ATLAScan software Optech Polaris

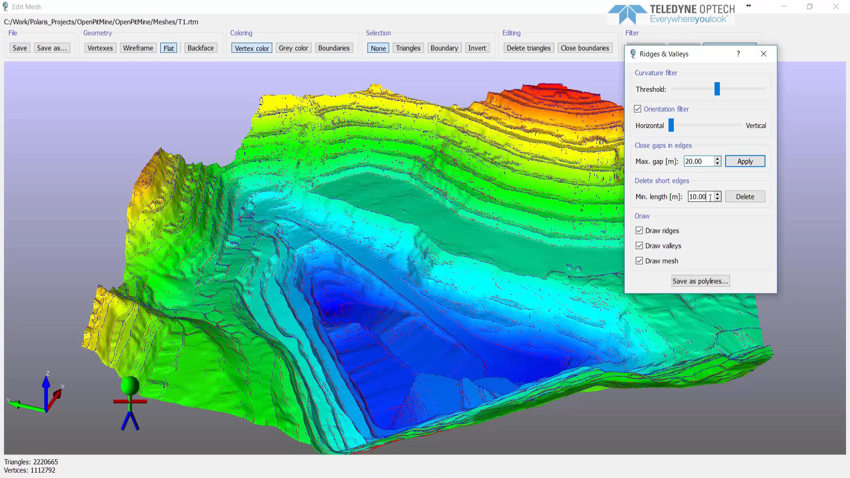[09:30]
The output can be saved as a set of polylines in the project.
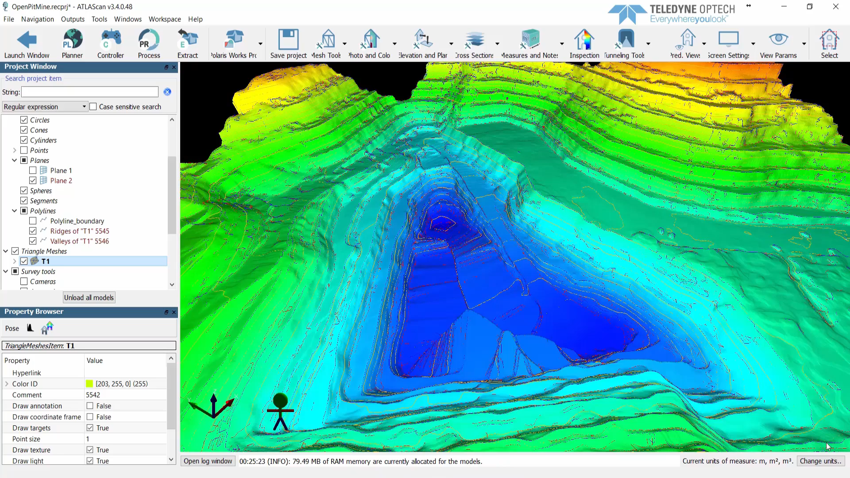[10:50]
And point clouds can be extracted as E57, LAS, PTC, IXF, or text files. Back in the launcher, we are opening the FlexBuilding project,
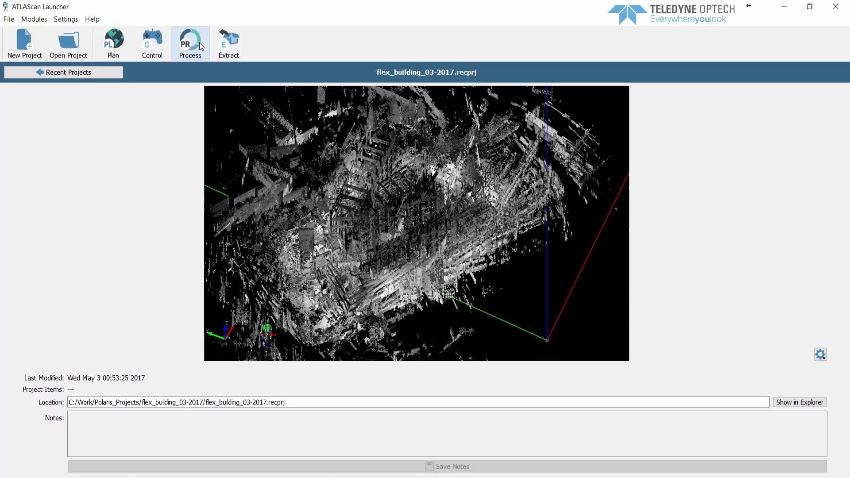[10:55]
which is a 28-scan Polaris survey of a construction site.
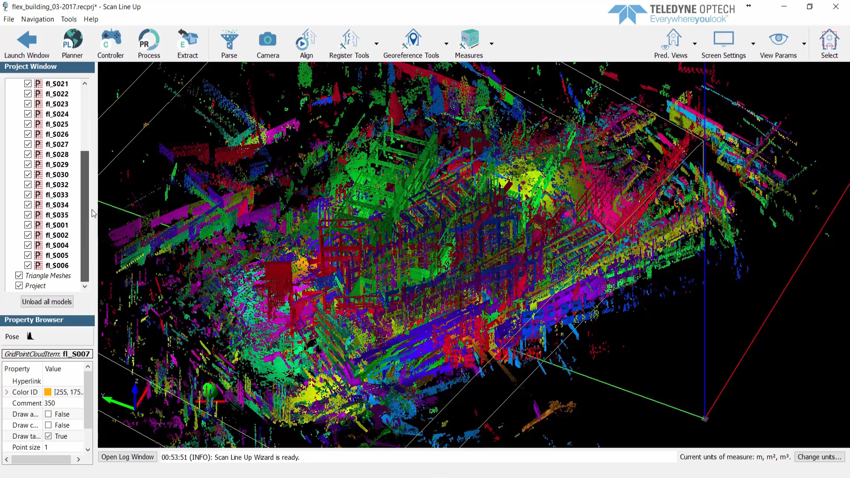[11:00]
In this case, the alignment and geo-referencing workflow will be slightly different because we do not have coordinates for the scanning positions,
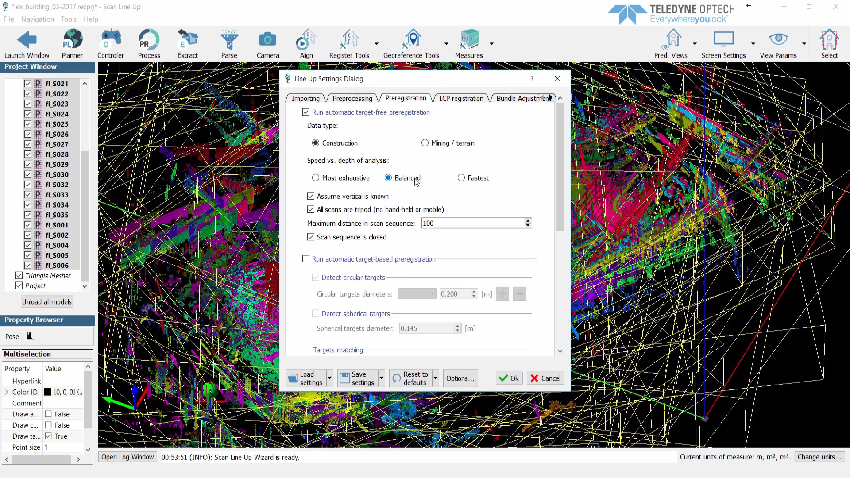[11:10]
but we do have measured ground control points on the project's local coordinate system.
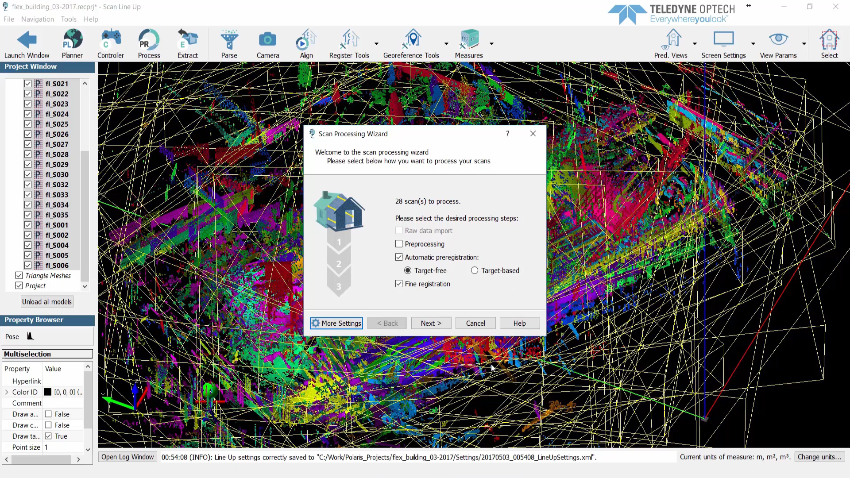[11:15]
Again, we will use the automatic pre-registration. This time we do not use any constraints, except the verticality of the scans, since the Polaris inclinometer was used. We will also set up the final registration using a bundle adjustment to follow.
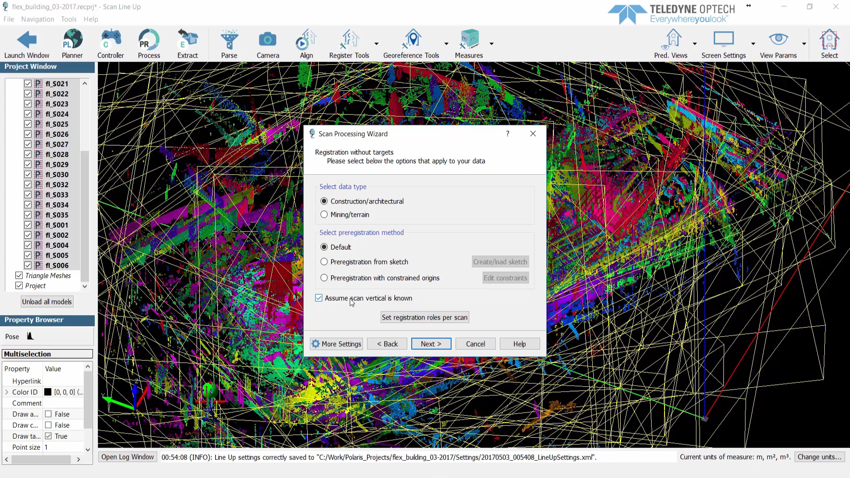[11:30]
When the pre-registration finishes, the user is asked to confirm the successful pre-alignment as a whole, or confirm each pair of scans separately.
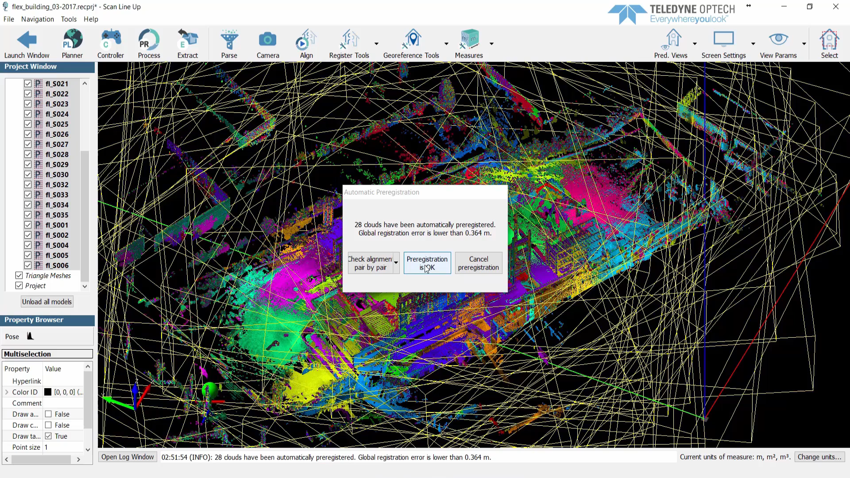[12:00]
After confirming, the final adjustment process starts.
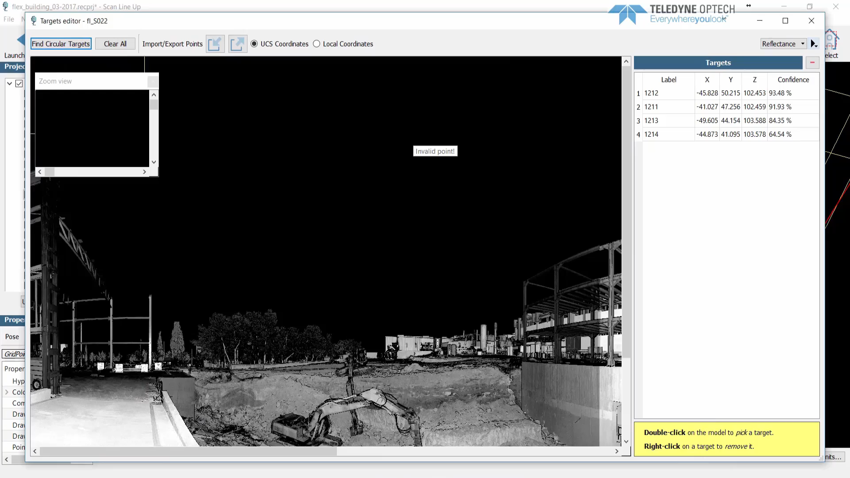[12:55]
activated by the Pick Reference Points button under Geo Reference Tools.
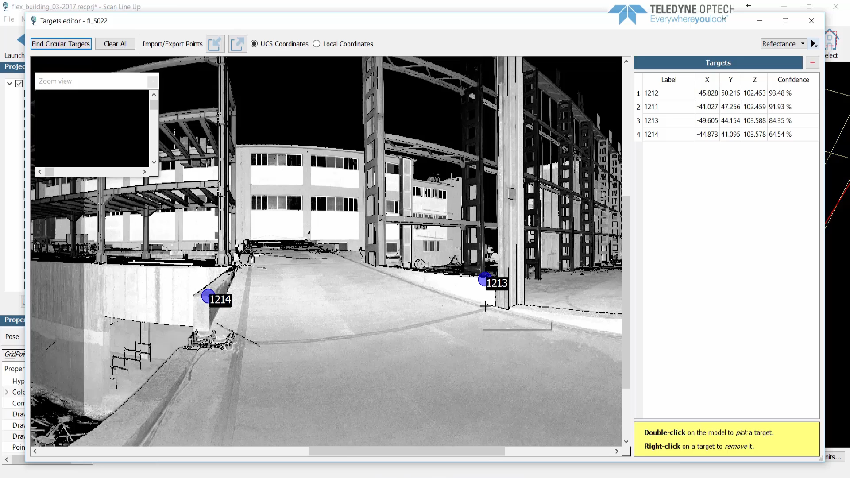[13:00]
We can see the ground control points already picked and we can pick new ones.
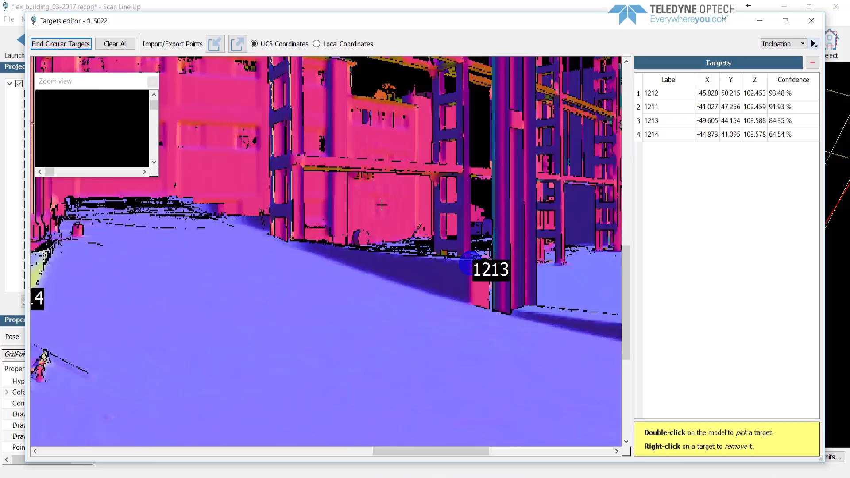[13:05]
Alternative colorizations can be applied to facilitate point selection.
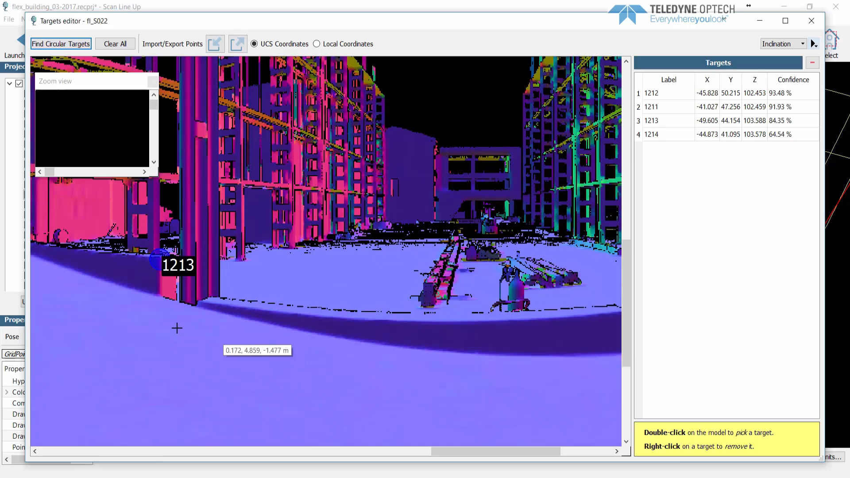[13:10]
If circular targets are used, they can be automatically identified by the button at the top left. After picking all the ground control points that can be identified in the scans,
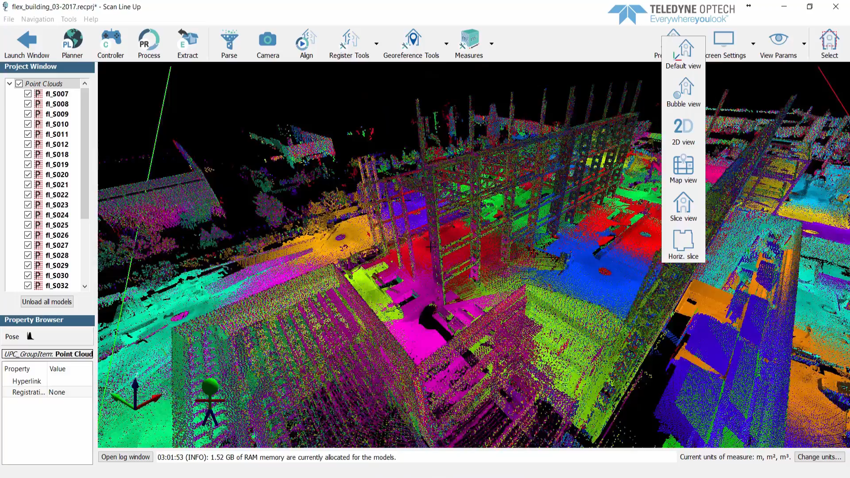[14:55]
We can also switch to the Extract module to use
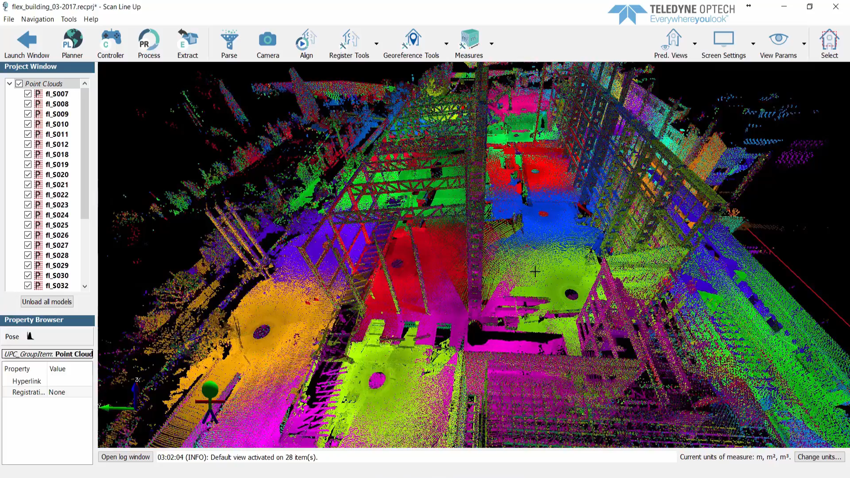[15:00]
any of the available post-processing tools and export the required deliverables.
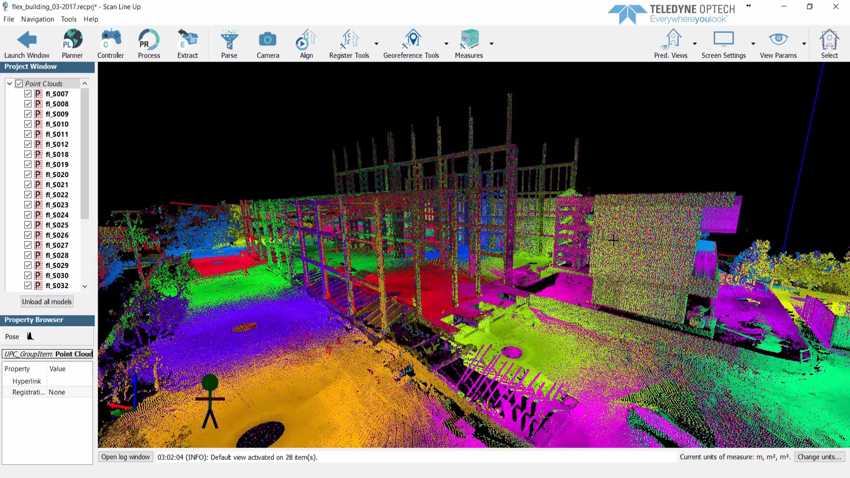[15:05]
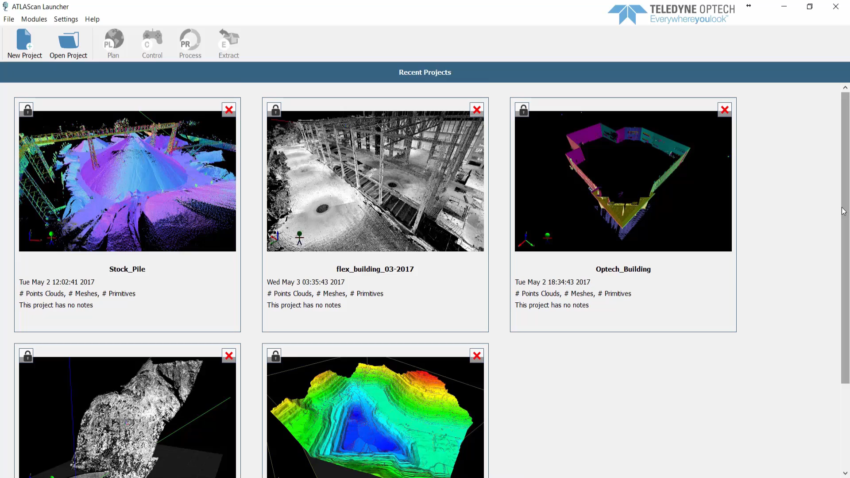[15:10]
Here is another example of processing in the Extract module, this time using the different colorization options for the point clouds.
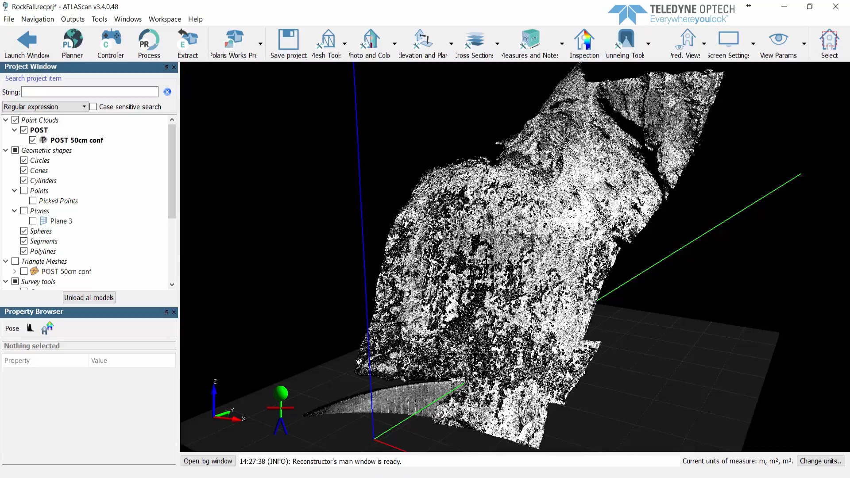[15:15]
This is a rock fall area on top of a dam, with significant vegetation.
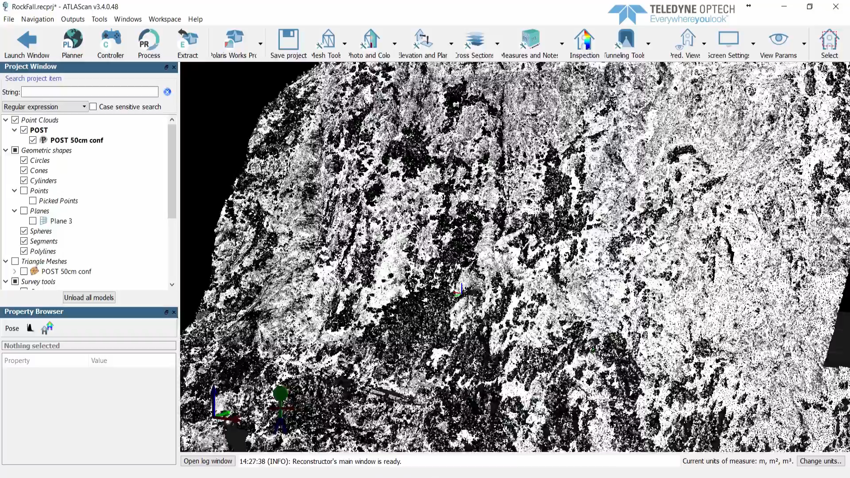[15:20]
We will use the advanced colorization options offered by the Extract module to perform an automatic vegetation removal.